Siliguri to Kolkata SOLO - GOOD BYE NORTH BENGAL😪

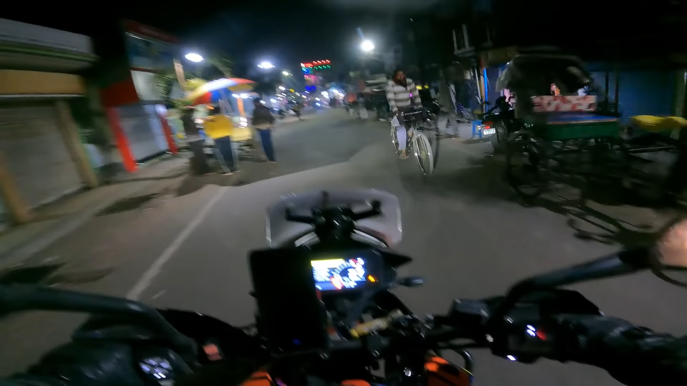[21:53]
তো বন্ধুরা, ঘড়িতে এখন বাজে 8:30, আর আমি চলে এসেছি আমার বাড়ি রানাঘাট।
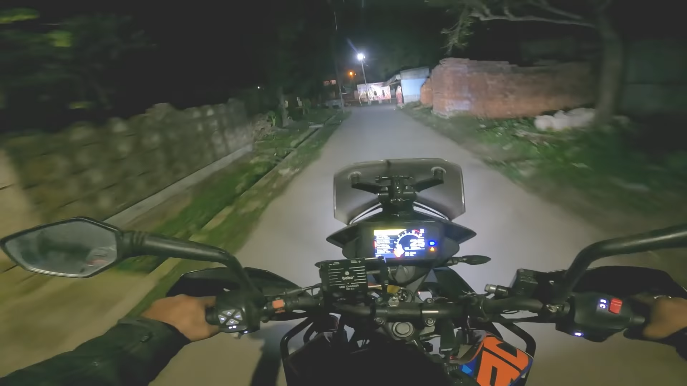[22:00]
অ্যাকচুয়ালি সাতনাঘাতেই রানাঘাটে ঢুকে গেছি, কিন্তু তারপরে একটুখানি আড্ডা ফাড্ডা মারলাম বন্ধুদের সাথে, অনেকদিন পর দেখা হলো, একটু চা টা খেলাম, তারপরে এই এখন বাড়ি ঢুকছি।